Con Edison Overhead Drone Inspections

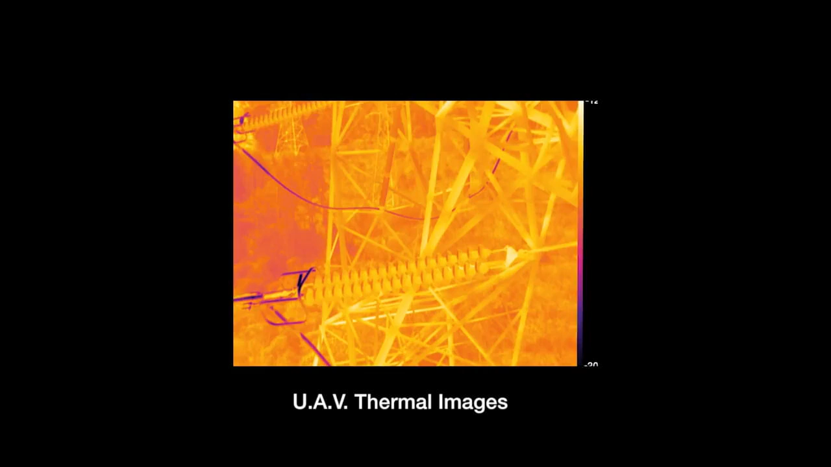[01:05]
That information is then downloaded from the drone and viewed on a high-definition screen, which gives us a very up-close and personal view of the hardware that we're inspecting.